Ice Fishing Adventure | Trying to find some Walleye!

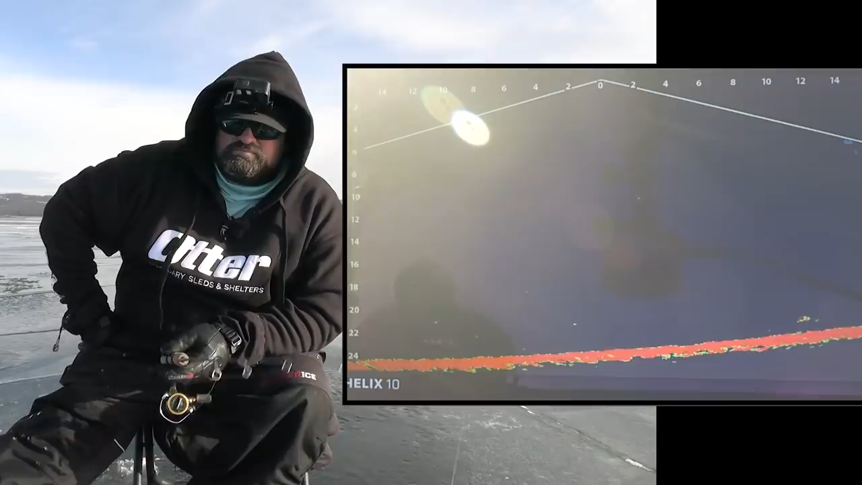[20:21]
Some mark coming towards my dead stick. Is it gonna come here? Went right towards my dead stick, but maybe once he sees the spoon, he'll come this way. Yeah, here he comes. No, circling on the dead stick. It's a nice fish too, I think. Keep an eye on that dead stick.
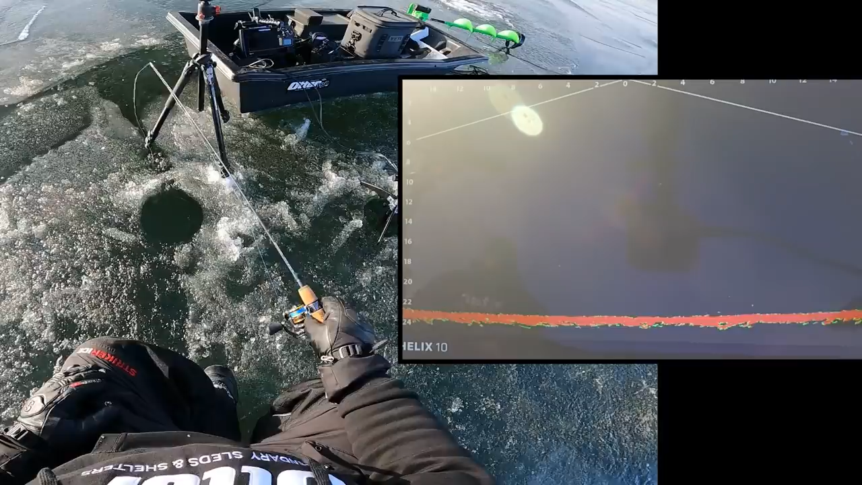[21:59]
Oh, here comes one. Charging in fast. Come on. Oh, as if. Come back, here it comes, here it comes. Come and get it. Come on.
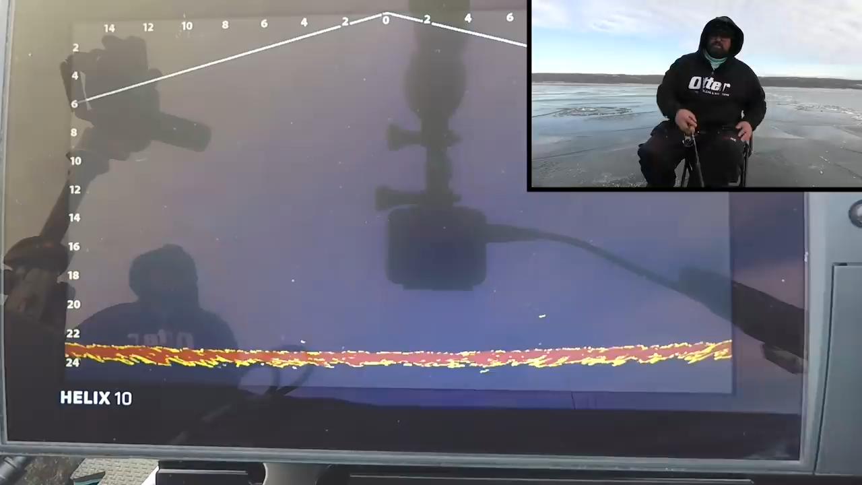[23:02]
You guys let me know which one you like better. The other one was 8. The one I'm using now is 11. This is kind of nice with the bluish background.
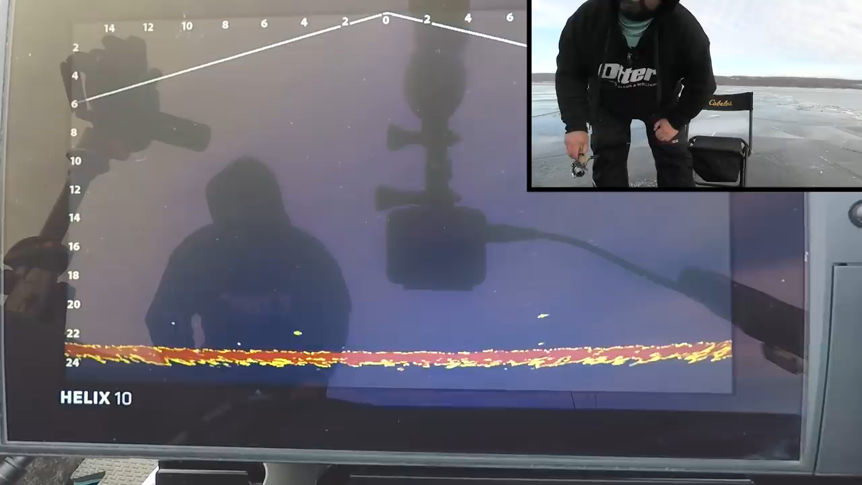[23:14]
Shows up good. Everything pops quite nice, actually. This is nice. I like this.
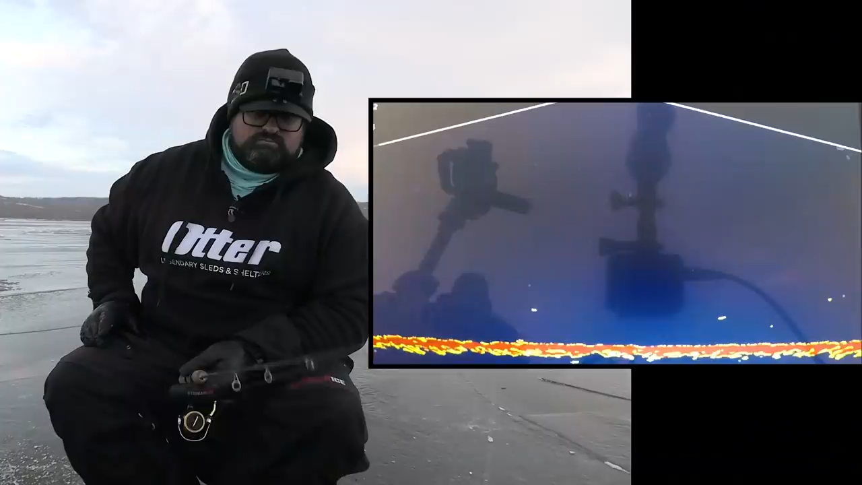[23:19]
Oh, here we go. Mark charged it. Come on. Charge it straight up. Oh, you gotta eat, right? You're gonna eat. Yep. There we go. Finally. Oh, finally. Like, I haven't caught a fish. Oh, he's coming up fast. I haven't caught a fish for, I don't know, 4 hours probably.
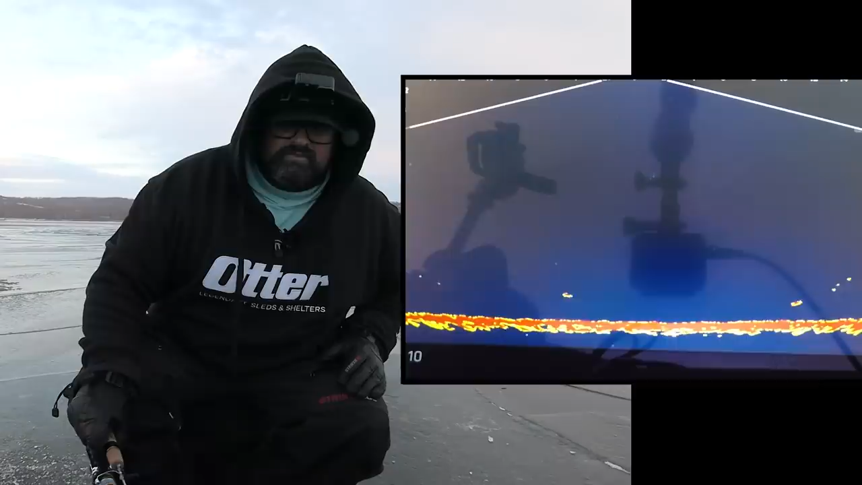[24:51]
There's a mark coming on the right, straight to my dead stick, fast. Or it looked like it was fast at first. It's kind of put on the brakes a little bit. Is it gonna eat that? Nice fish, actually, it looks like. Come over here to my spoon, my friend. If you're not gonna eat the dead stick, come to my spoon. Oh, I got a mark on the left here too, and I'm stuck on the ice. Mark charging on the left. Come on. Come on. Come on. Gotta keep an eye on that dead stick too.
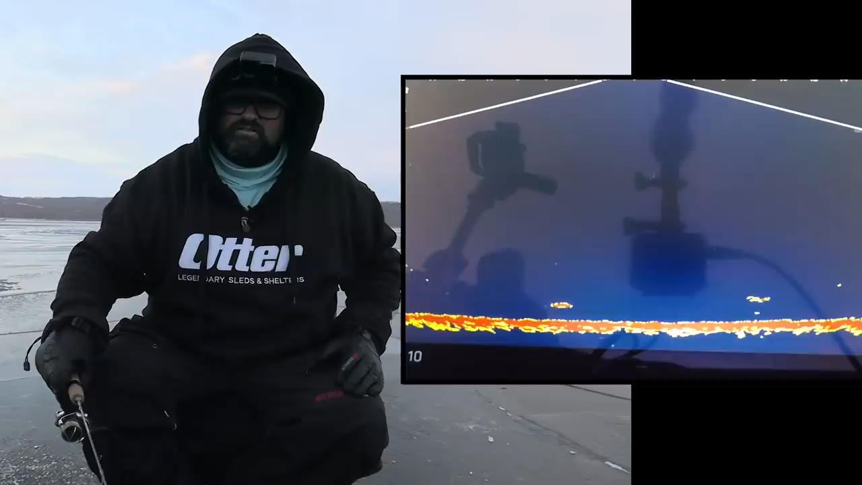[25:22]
Another mark charging on the left. Here we go. It's getting to the witching hour. Love it. It's gonna happen. I can feel it.
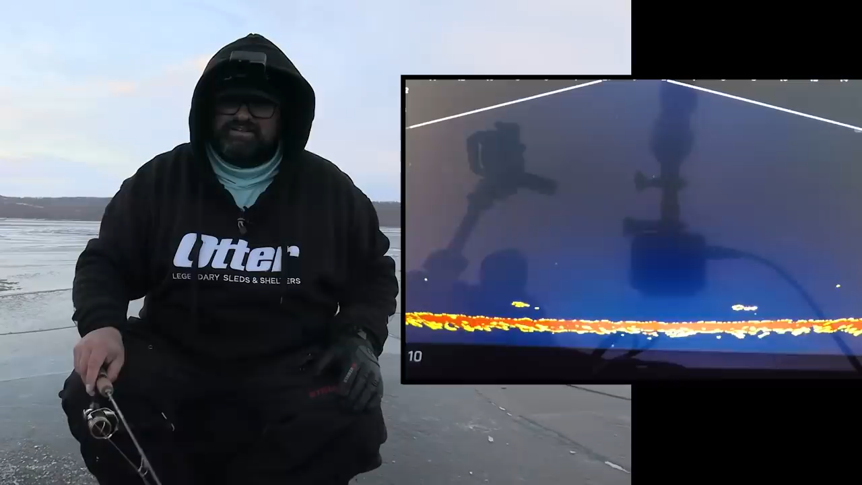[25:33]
Here he comes, here he comes. Yep, nice, nice. Again, not a super hard bite, pretty finicky, but it's happening.
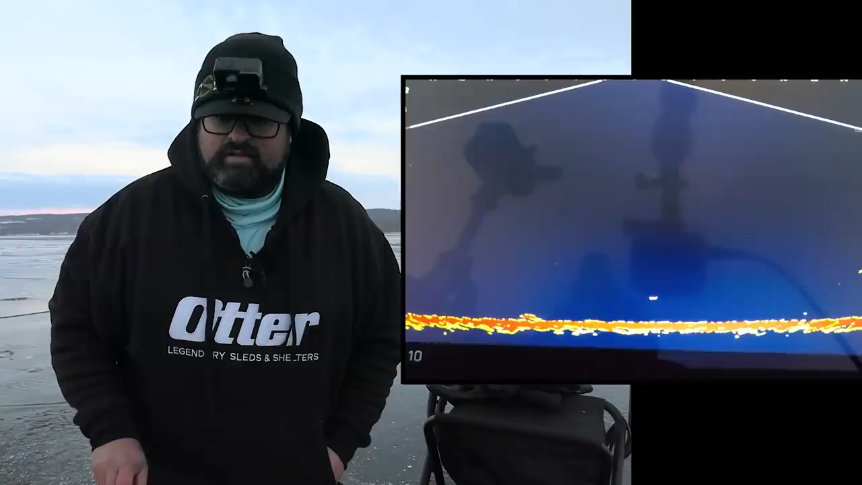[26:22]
Coming in at a pretty good speed. Come on, here we go. Yeah, that one looks a little bit better. Not giant, but definitely looked a little bit better.
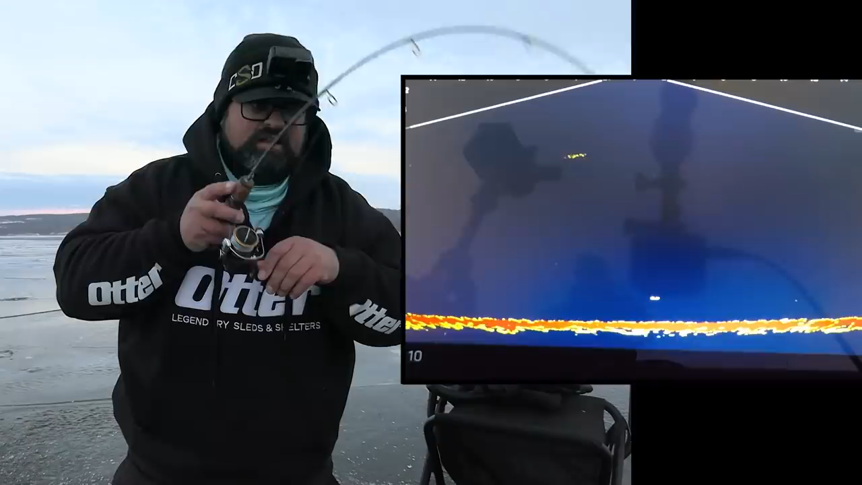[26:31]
Nice. Okay, well, the fish never even got to the rattle bait. It just come right to the dinner bell, but you could tell the way it was sleeking on the bottom that it was possibly going to eat.
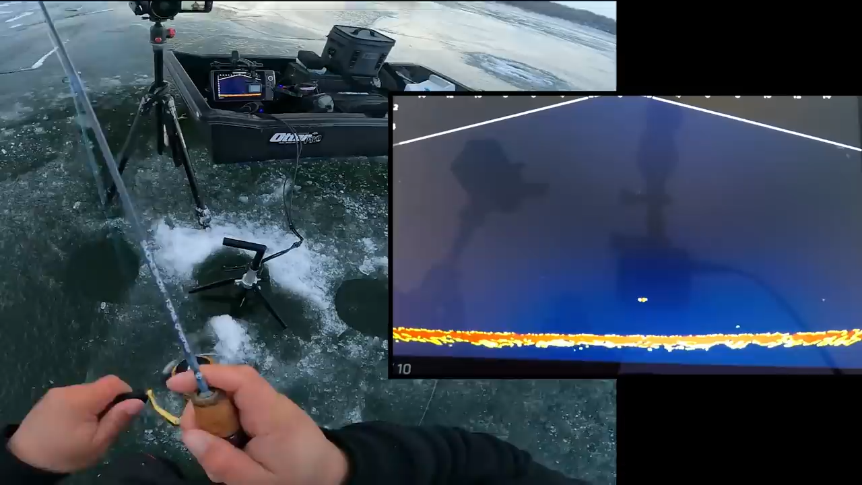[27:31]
He streaked in, he's small. I could tell it wasn't like that mark I just seen right before it, that's for sure. Yeah, nice.